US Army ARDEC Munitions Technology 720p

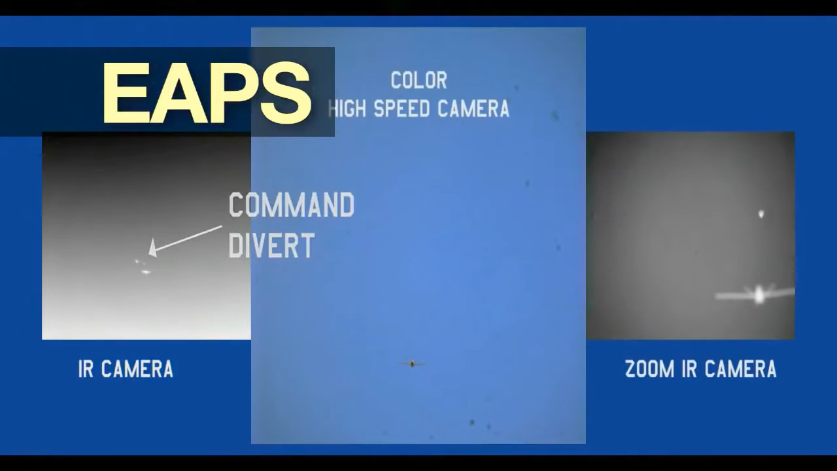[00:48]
Area Protection and Survivability 50mm projectiles demonstrating course correction,
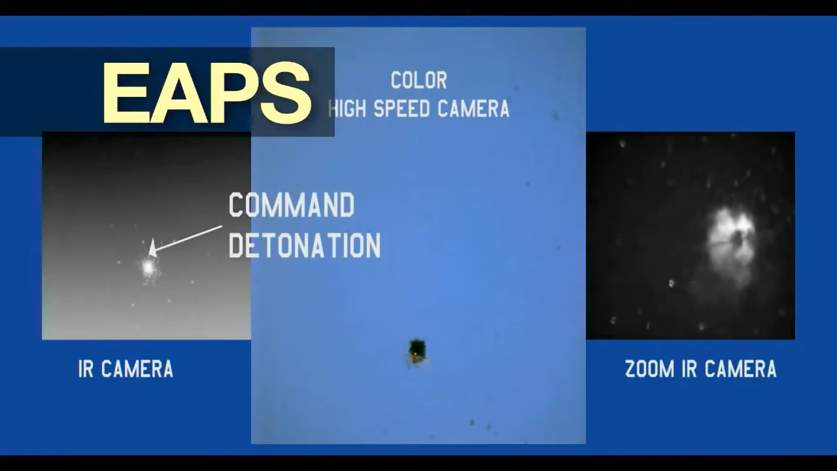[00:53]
interception, and detonation on an inbound, unmanned aerial system.